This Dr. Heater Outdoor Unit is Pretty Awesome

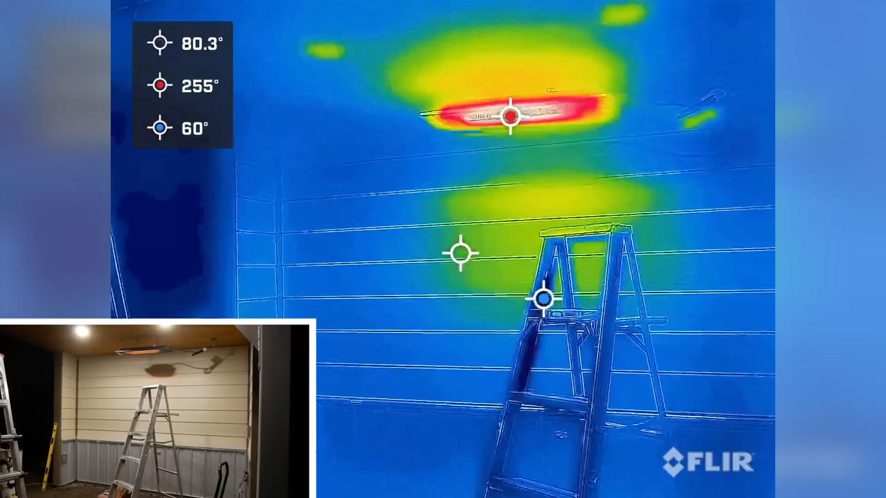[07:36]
right so the last thing i want to show you guys before
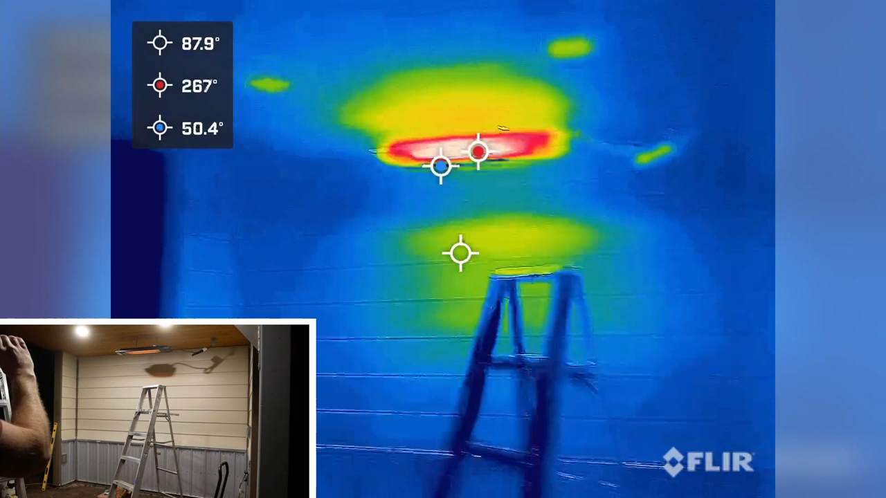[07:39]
coming up with some conclusions here is just a little bit of a thermal profile here
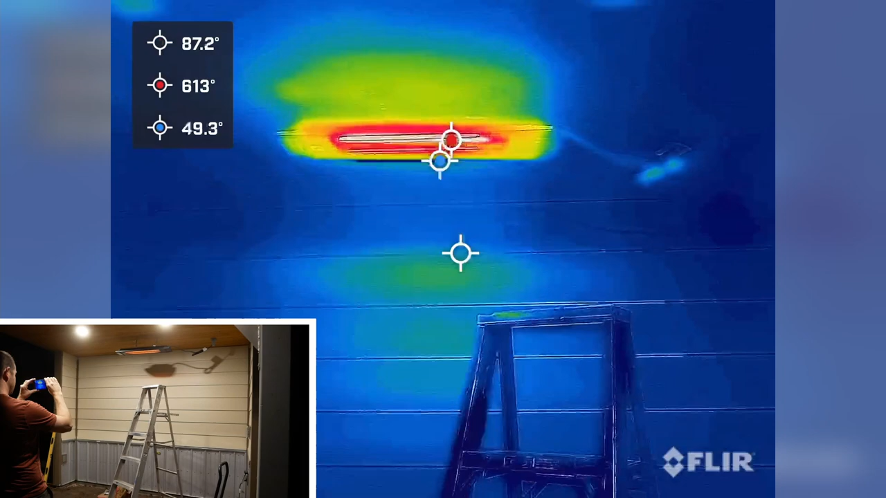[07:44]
using my FLIR camera so kind of take a look here just at the wall directly behind it
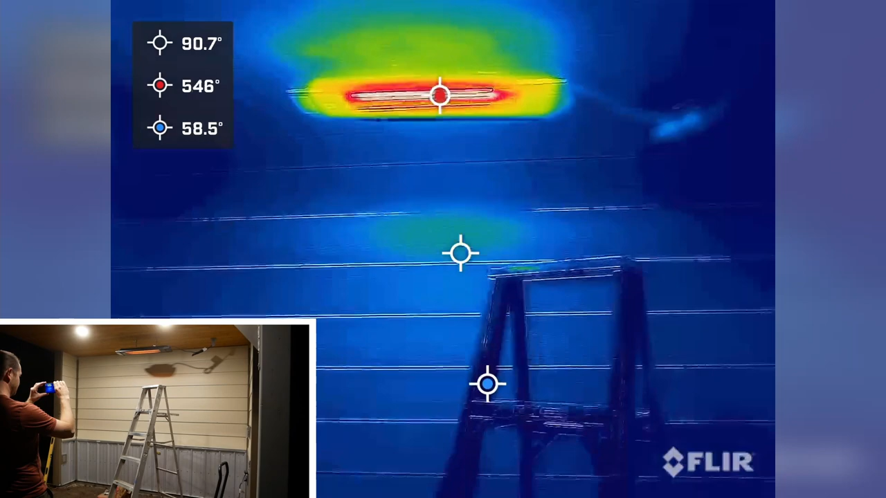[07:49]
we'll see the wall itself isn't really getting warmed up by the heater again
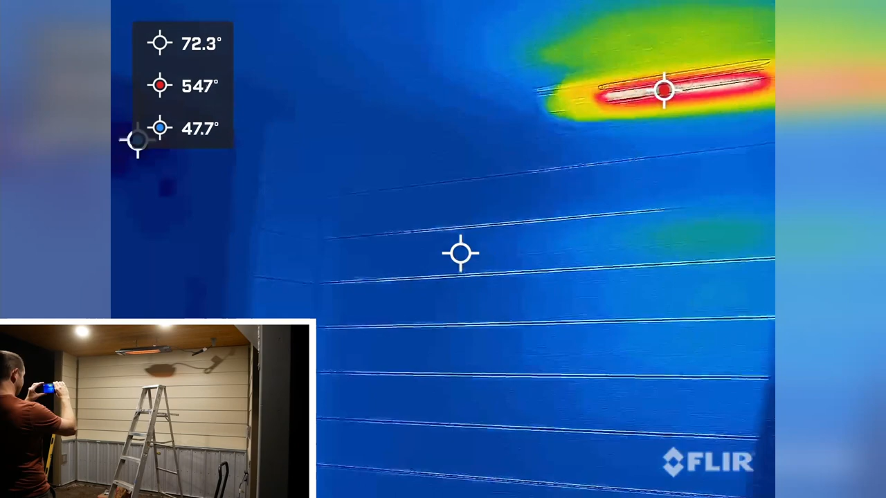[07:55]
kind of reiterating what i said earlier about this being more of a spot device it's
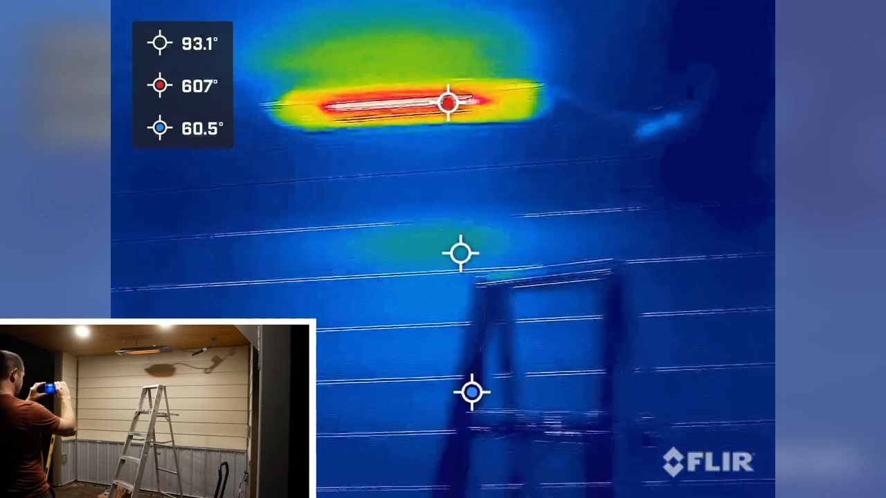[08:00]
warming up a little bit it's looking like spot temperature there of about 96 whereas over there no okay it's 16 okay
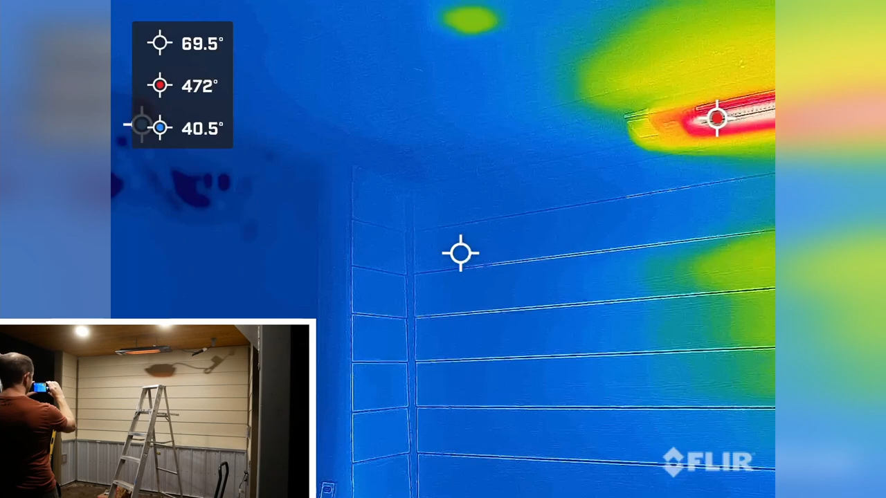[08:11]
so obviously it is heating up more than i thought um obviously there's the uh heater
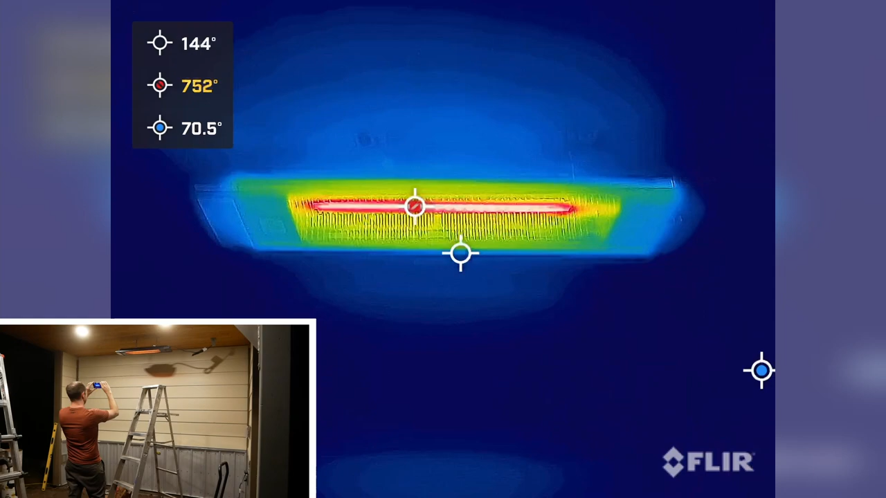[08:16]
itself glowing very hot on thermal and what about the area directly above the heater
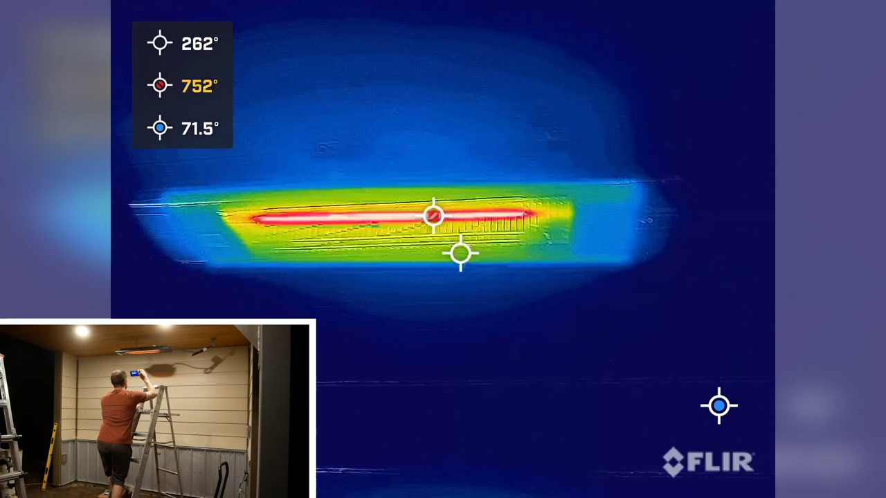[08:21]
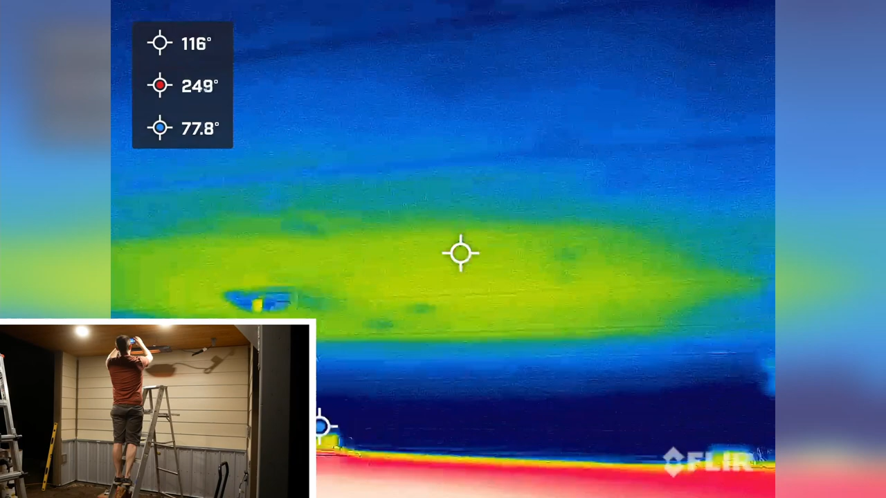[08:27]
that's it's about 116
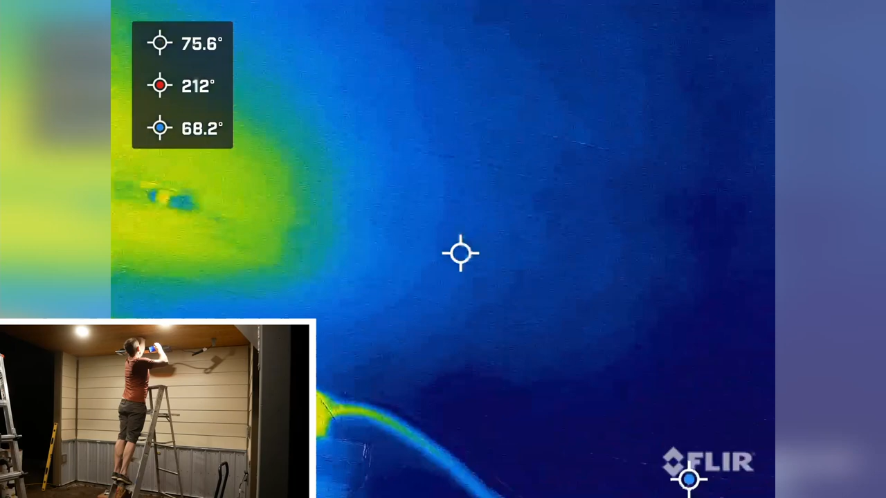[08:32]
feels warm to the touch but it doesn't feel hot or anything the uh top of the unit
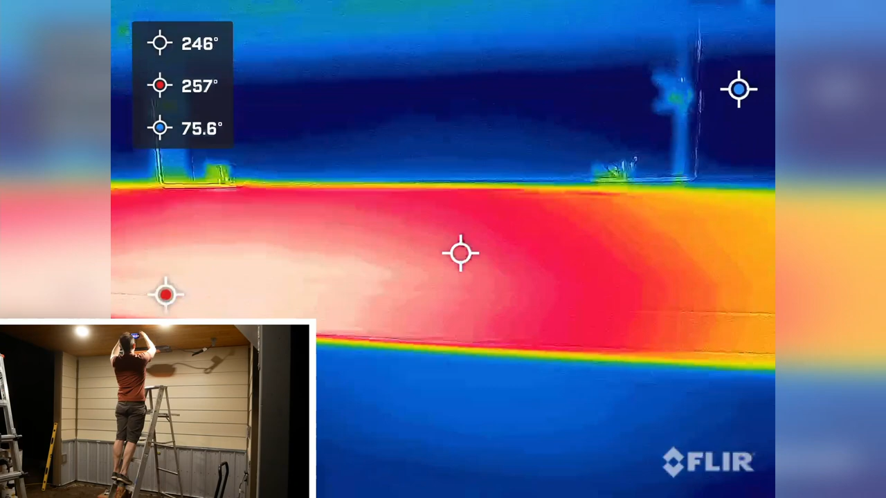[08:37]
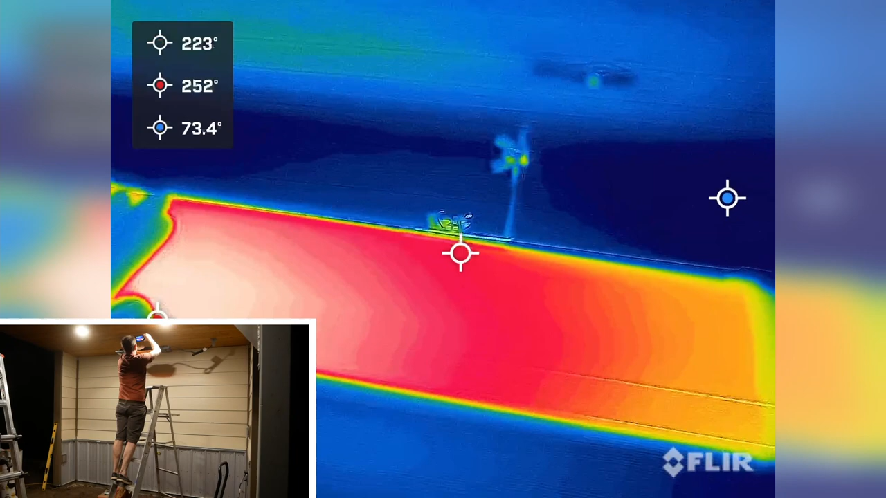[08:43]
that's yeah that's too hot to touch that's looking about
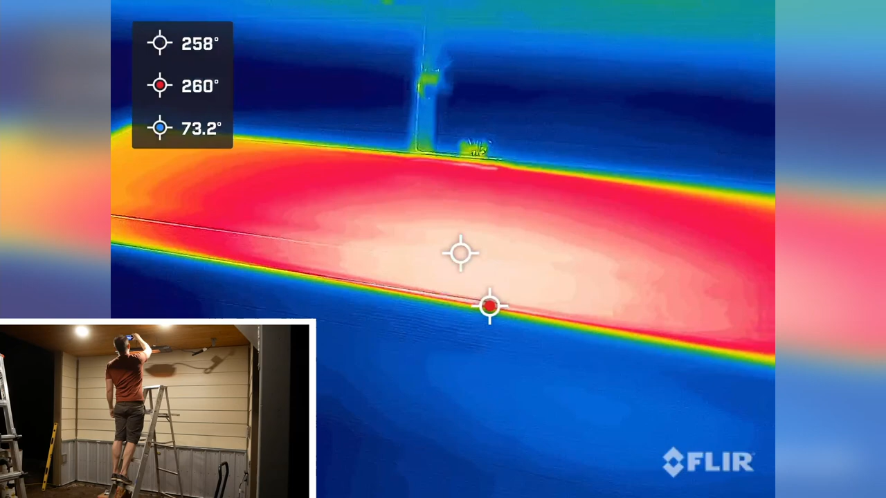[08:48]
250 degrees but again because it's black it's not radiating very
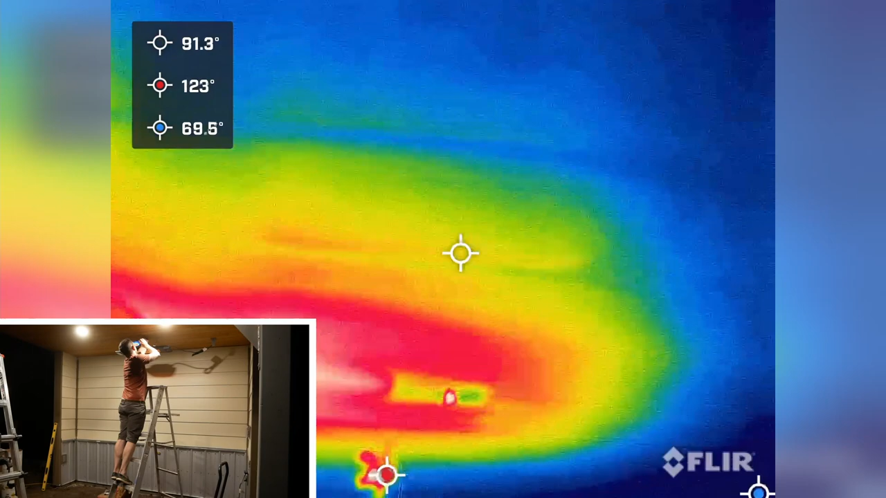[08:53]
much so up here you can see my hand it's just barely warmer than my hand so
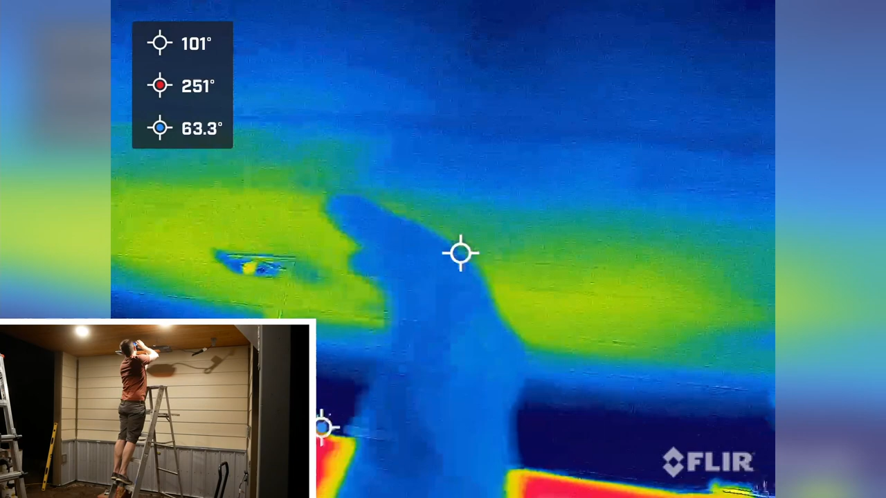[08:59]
yeah that's fine it's not going to burn the ceiling or anything like that so yeah i would
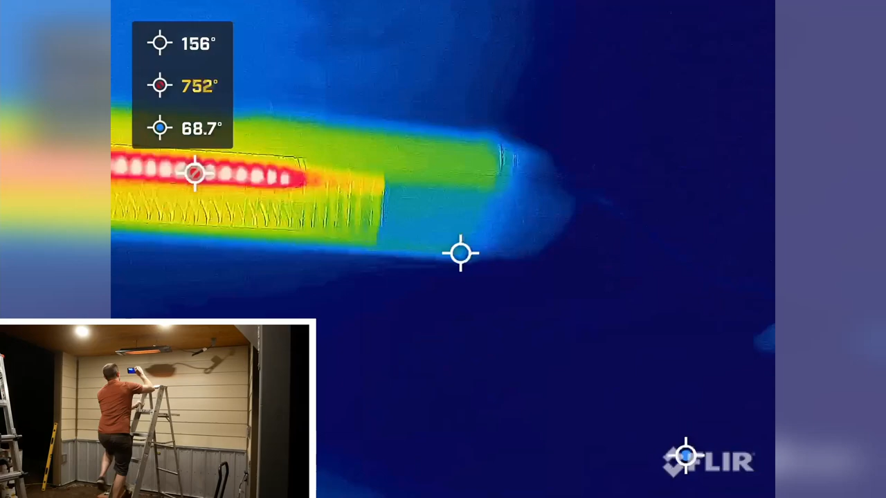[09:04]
say for my thermal profile we are all good here see if this can
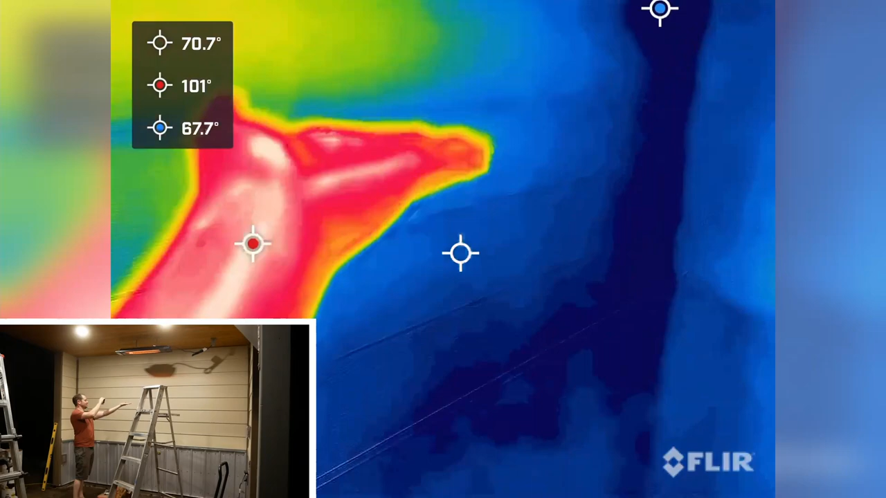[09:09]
there it is radiating on my hand kind of i think because it's very
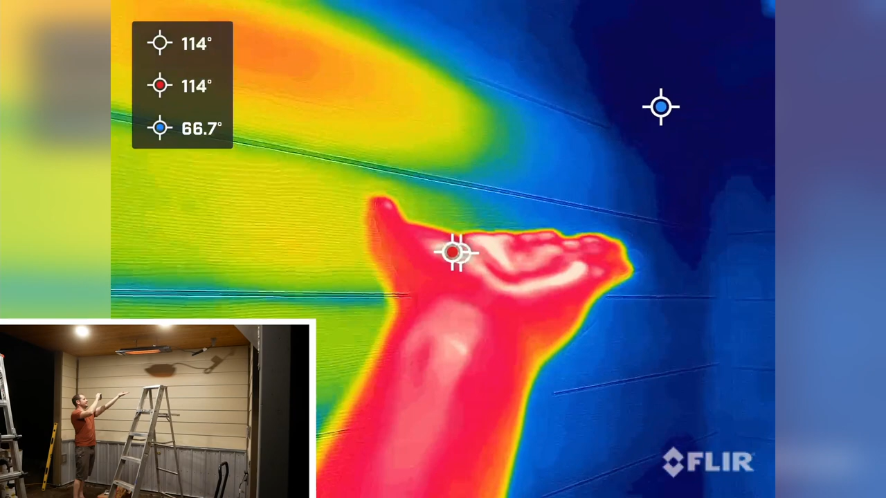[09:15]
emissive it looks hotter than it is but uh yeah my hand is directly under